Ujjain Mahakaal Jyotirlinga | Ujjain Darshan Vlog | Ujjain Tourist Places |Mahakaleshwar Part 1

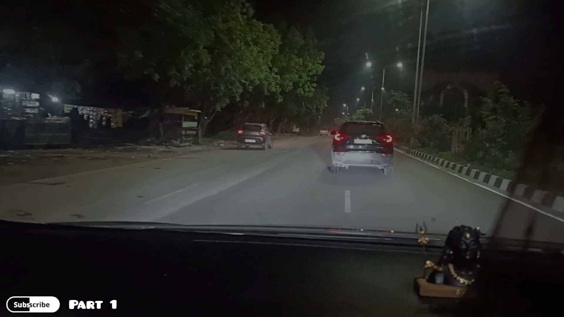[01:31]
तो सामने ये वो है ना, ईस्टर्न पेरिफेरी वाला रास्ता।
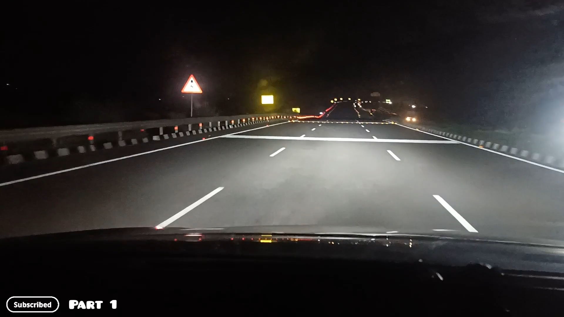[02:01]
एक्सप्रेसवे देख रहा हूँ कितना मस्त एक्सप्रेसवे। ये नया वाला बना है भाई, जिसमें धक्की लग गई है, इतना भी अच्छा नहीं है, ध्यान से गाड़ी चलाए। देखो दिल्ली मुंबई एक्सप्रेसवे है जो नया बना है,
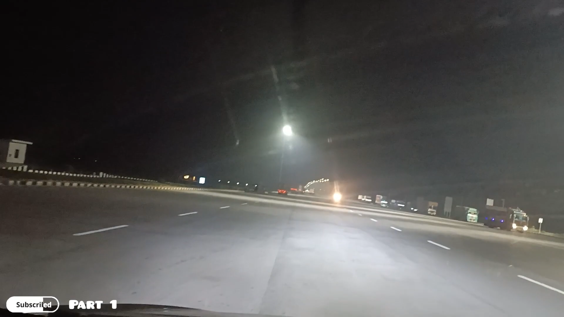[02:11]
अब बल्लभगढ़ के बाद जो निकलता है अभी उस पर चढ़ गए हैं। बहुत बढ़िया और अच्छा हाईवे है, चौड़ा है, कोई दिक्कत नहीं है। पहला टोल हो गया है क्रॉस, अभी सीधा जा रहे हैं।
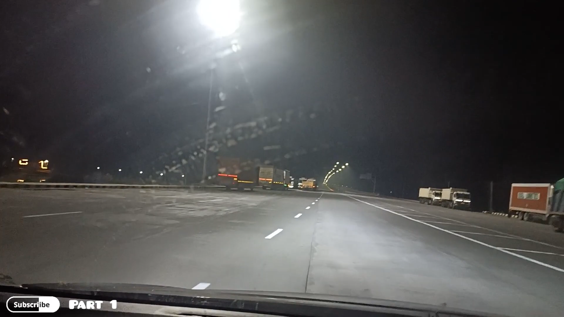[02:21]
कितना के क्या टोल लगता है वो मैं आपको आगे जाके फाइनली बता देता हूँ।